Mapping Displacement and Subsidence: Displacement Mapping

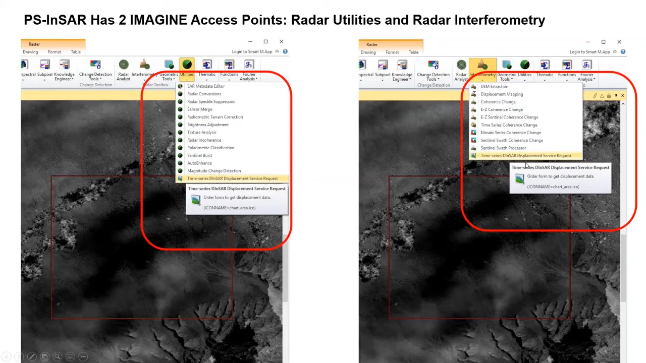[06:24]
This is not a function you run. This is a request for a service. And we also have it under the interferometry drop down list because, of course, we're talking about interferometry. So here I have an example image. I generated this image, and this is actually the study area in Arizona that Brian's going to talk about.
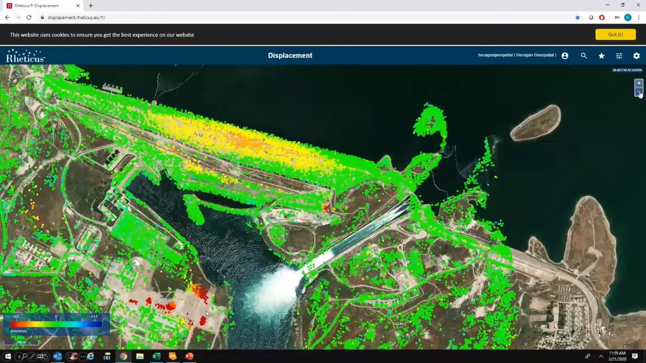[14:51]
Every one of these dots is a persistent scatterer that has a time series analysis associated with it.
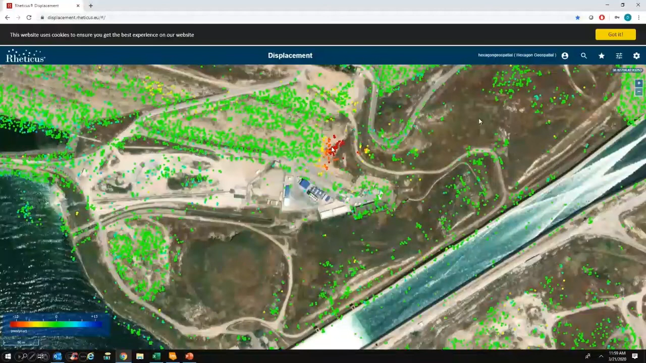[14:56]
So we can inquire very deeply into what's going on where.